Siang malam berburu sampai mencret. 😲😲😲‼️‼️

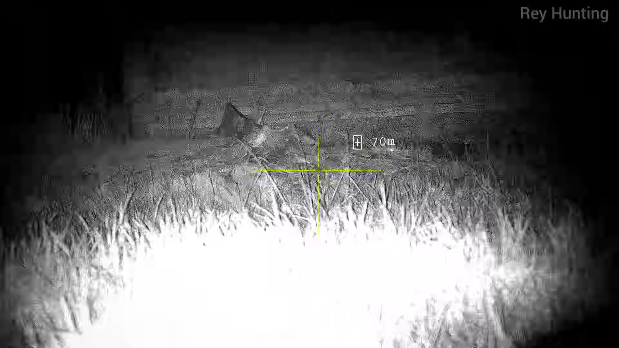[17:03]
Gas barusan nembak di sini ya.
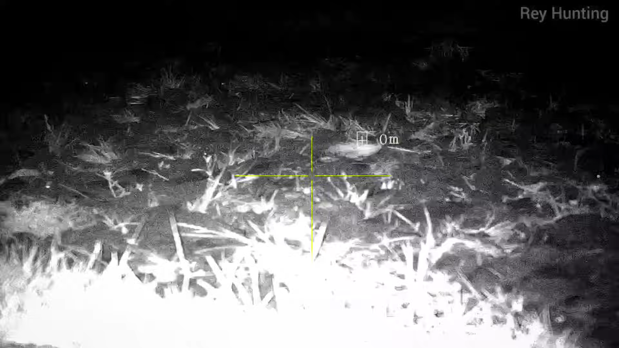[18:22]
Burcetnya banyak sekali ya. Nah, itu dia.